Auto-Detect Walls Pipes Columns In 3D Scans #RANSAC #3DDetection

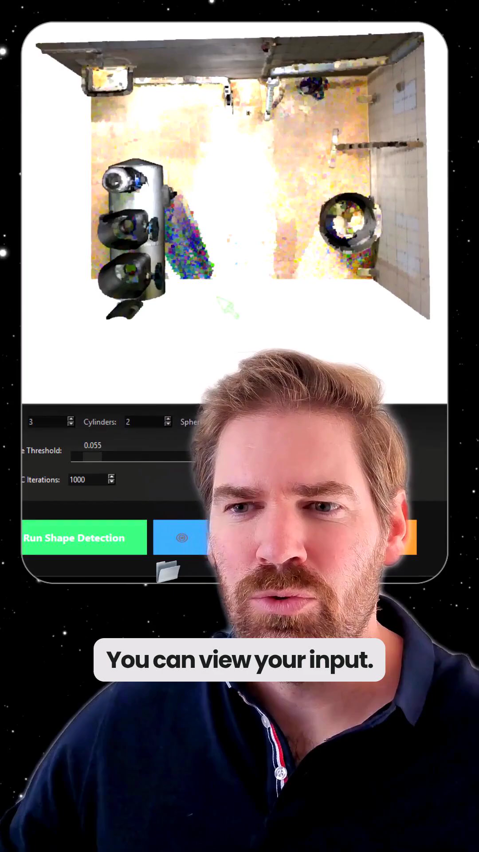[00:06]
You just drag and drop your PLY file, you can view your input, and the idea is to explore very quickly to know what kind of shapes you want to detect here.
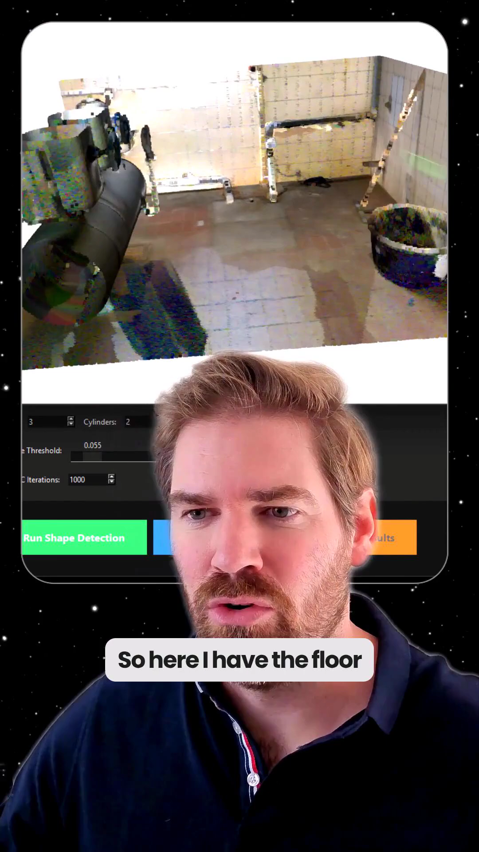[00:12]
So here I have the floor walls, so three planes, and one essential cylinder. I will stick to something simple. So then you just define the number of planes, one cylinder, zero sphere, and the distance thresholds for each shape to base its prediction on.
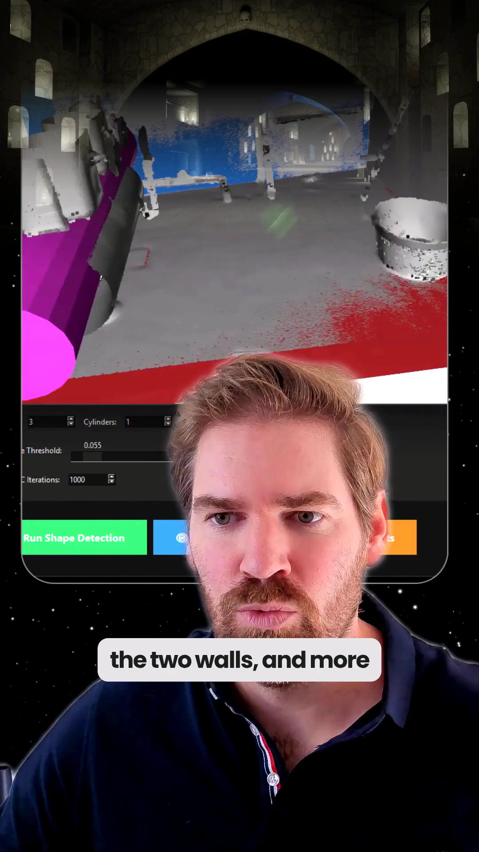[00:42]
It found the ground, the two walls, and more or less the cylinder. It could be better. So this is something maybe to adjust a bit more.
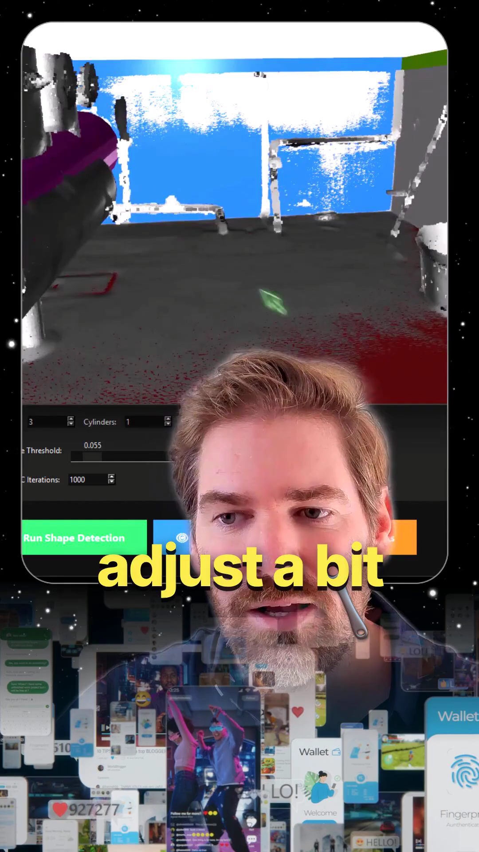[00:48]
But essentially, this little app is now at your fingertips. The idea would be to explore various data sets